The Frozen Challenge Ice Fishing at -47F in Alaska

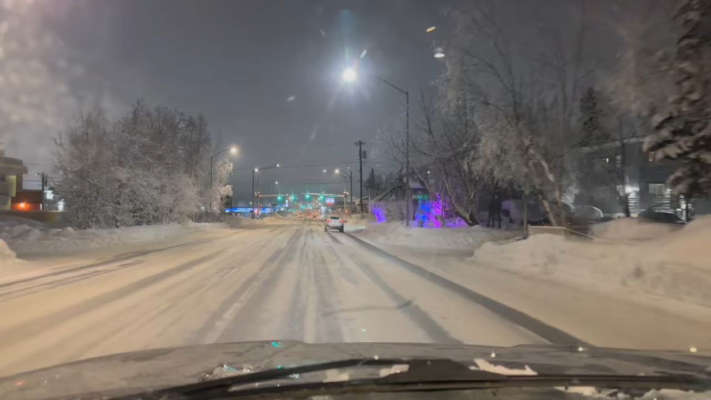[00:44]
It is 10:17 p.m. It's minus 10 degrees. We have about 3 hours and 10 minutes to go. We are just north of Anchorage. The weather is still negative 10 degrees. It's kind of a foggy, blowing snow weather. The roads have a little bit of ice on them, but they're not too slick.